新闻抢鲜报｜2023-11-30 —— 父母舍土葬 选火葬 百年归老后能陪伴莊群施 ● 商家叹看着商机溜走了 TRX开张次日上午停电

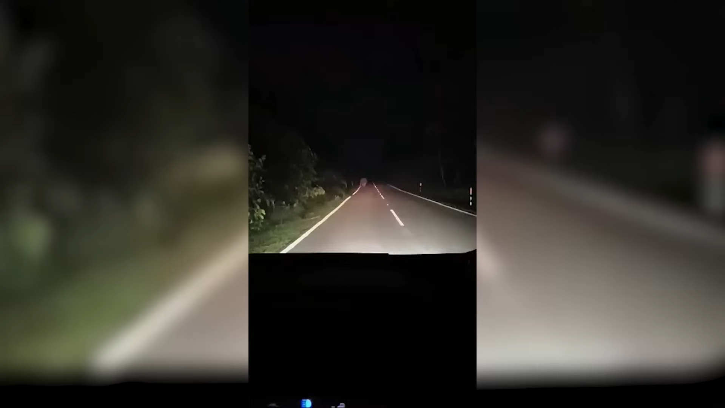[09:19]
荣佛居鸾加亨居民派设到小野像晚间在斯里木迪至加亨路中央徘徊甚至还追车子吓得司机倒车网传视频可以看到小野像当时相信是